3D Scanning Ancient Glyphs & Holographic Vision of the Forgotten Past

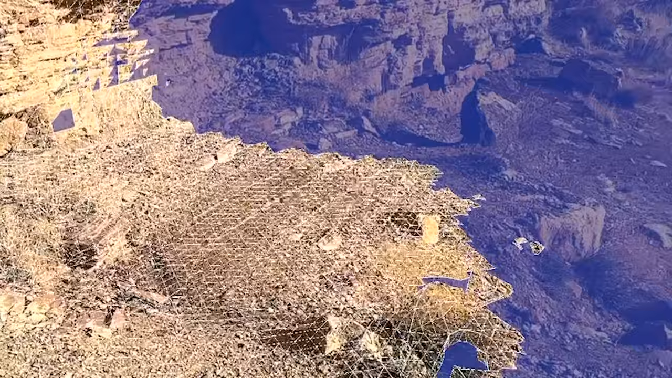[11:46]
But you can stand there in virtual reality three-dimensionally and still get the sense of the scale,
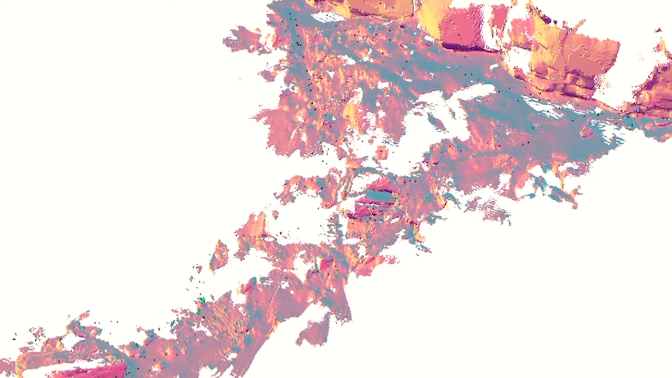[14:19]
So this is what the app did.
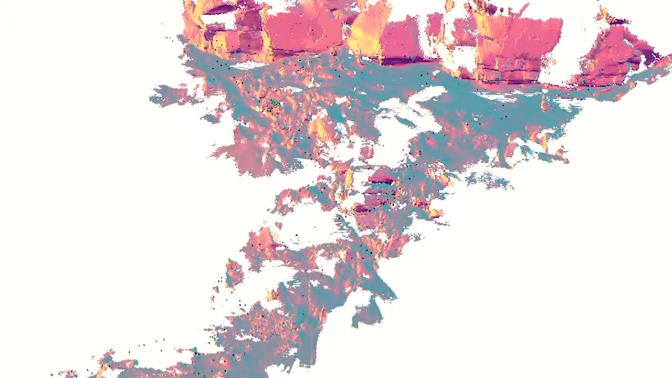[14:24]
As soon as I was done hiking around and told it to render,
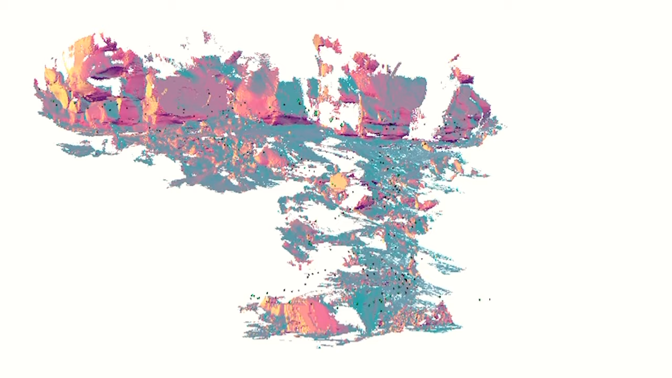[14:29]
you can see the little diamond on there is like showing everywhere that I walked around as part of the process
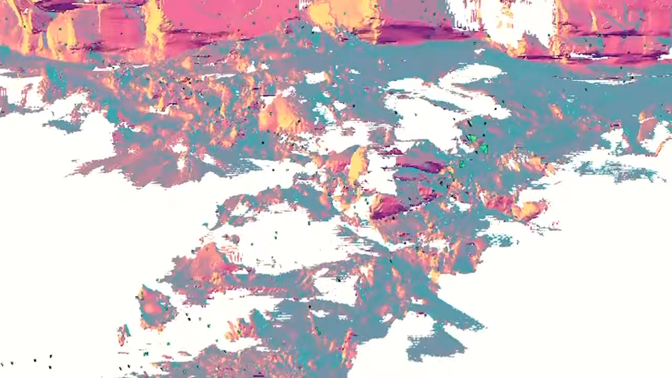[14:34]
as I'm hiking up and down the mesa from bottom to top. It's kind of processing and stitching it together.